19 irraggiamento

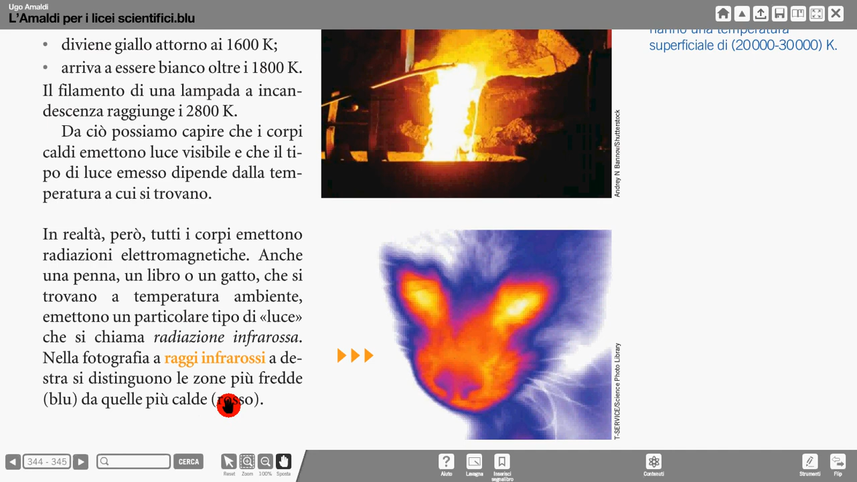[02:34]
è una luce che i nostri occhi non sono in grado di percepire, però con la fotografia a raggi infrarossi si distinguono le zone più fredde e più calde, per esempio in questo caso del muso di un gatto. Se poi la temperatura dell'oggetto supera i 1000 gradi, allora emette una luce che diventa visibile, cioè che cade all'interno dello spettro visibile della radiazione elettromagnetica.
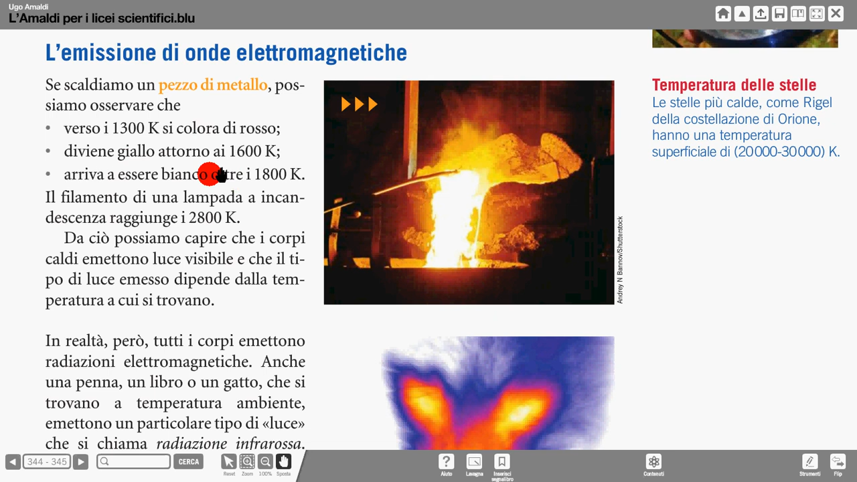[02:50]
Per esempio una lampada incandescenza raggiunge quasi 3000 Kelvin.